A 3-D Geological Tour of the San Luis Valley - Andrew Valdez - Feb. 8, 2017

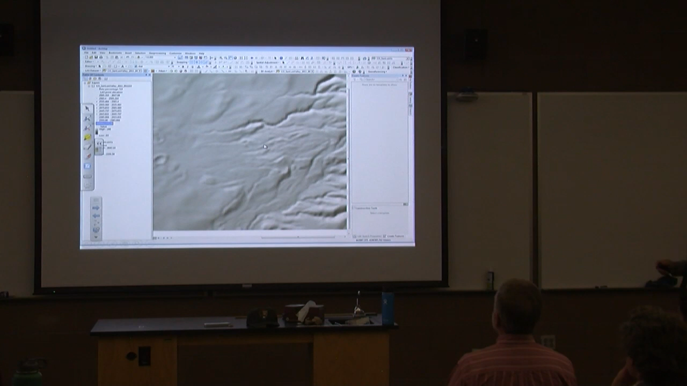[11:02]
And so now you can see more detail on the ground surface there.
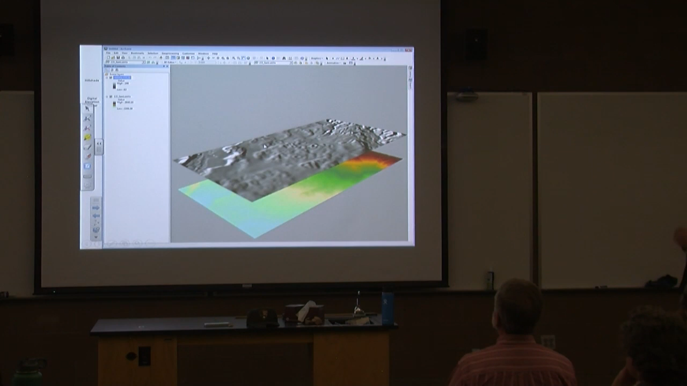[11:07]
Okay. So that's the processing with ARC map. To create the 3D scenes, we need to go to another Esri product called ARC scene. And so we open up our hill shade and we open up our digital elevation model. And they're shown here.
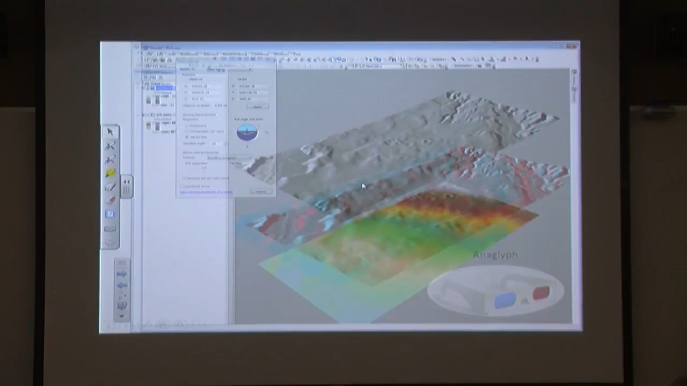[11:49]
So if we click that, then, whoops, then now it's 3D. This isn't the best. This is on the valley floor, so it's fairly flat. But you can see there's a little bit of topography there. And now it's in 3D. And to make it stereo 3D, you go up to the view settings. And you select, you select a stereo view.
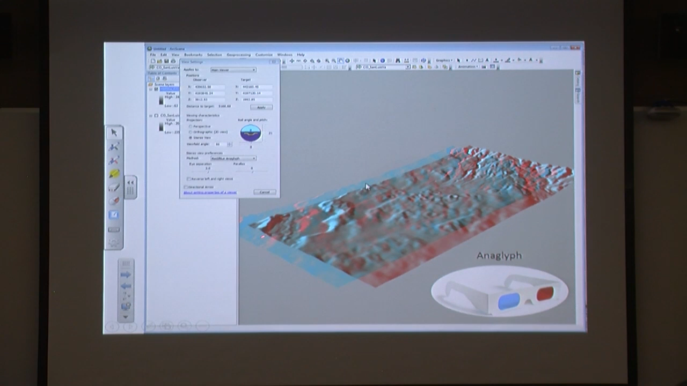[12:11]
And that's what creates the anaglyph, which separates it into a blue and a red channel. And that's what your glasses will help you focus each eye on and give it the stereo 3D. So that's how you do it. It's simple, but just a lot of steps.
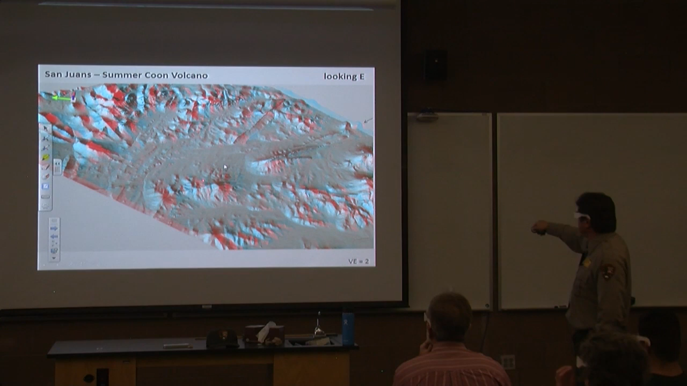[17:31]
So our next view is going to be of this same area, but it's going to be looking from this direction. And so again, here's the volcanic neck.
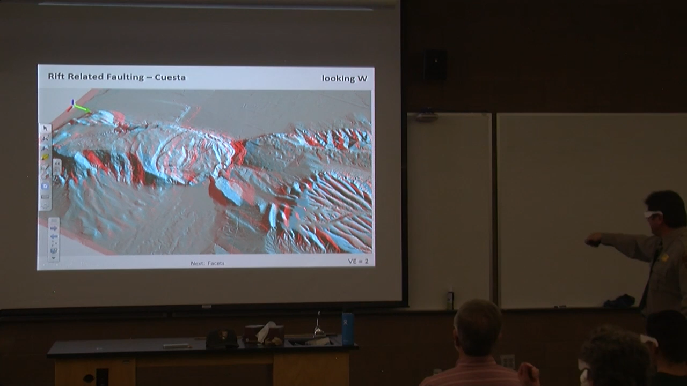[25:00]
We can also see some nice dendritic erosion patterns in the sediment that overlies the basalt flows, and this is Mountain Home Reservoir right here with the dam right there.
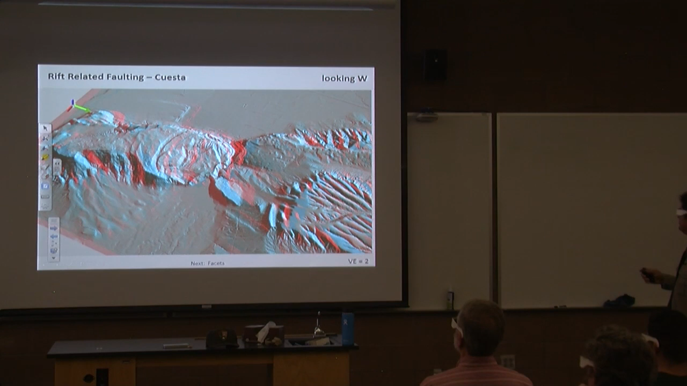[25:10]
So this lidar is really, you know, useful to get a close, detailed look at landscapes like this. Okay, another fault-related feature is something called a facet.
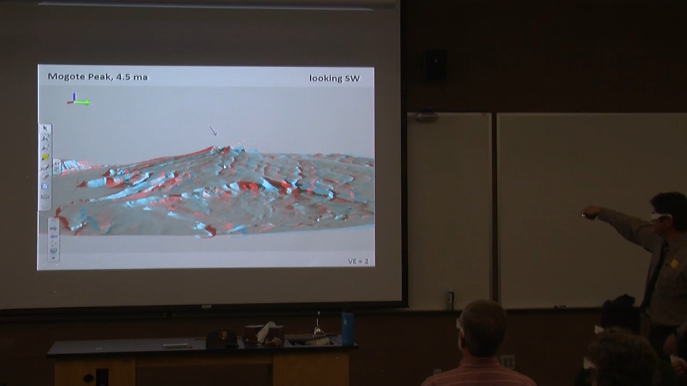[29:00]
And if we look at the top of it, like the peak of the volcano, there's this circular feature, which is the crater of the volcano.
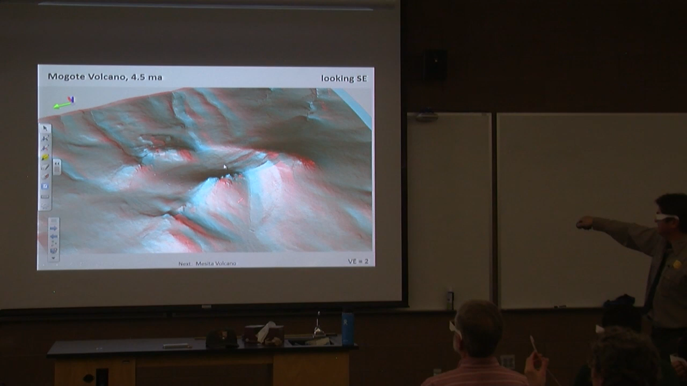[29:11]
And it's filled by a little resurgent dome or the neck as well. And then the youngest volcano is only a million years old.
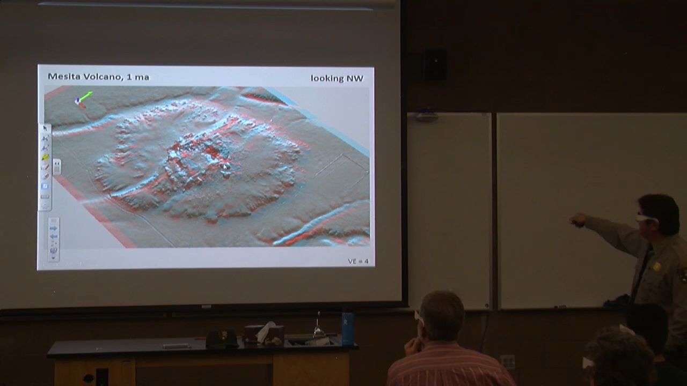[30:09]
Because the volcano is split. Like there's a break right through there. That's a fault. And there's a second break through there. And I know that this fault was known about before Lidar. But I don't think they knew about this second fault before the Lidar.
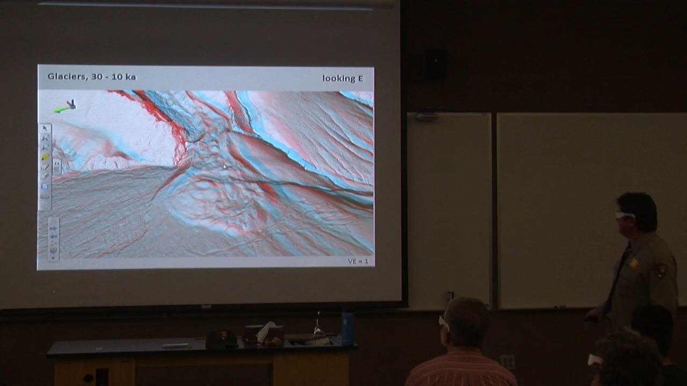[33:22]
But currently it's flowing through this little gorge right through there over this highly fractured bedrock, where you can find the falls. And you can see a lot of detail here. Like that's the campground that exists up there. That's the trail that goes up to the falls.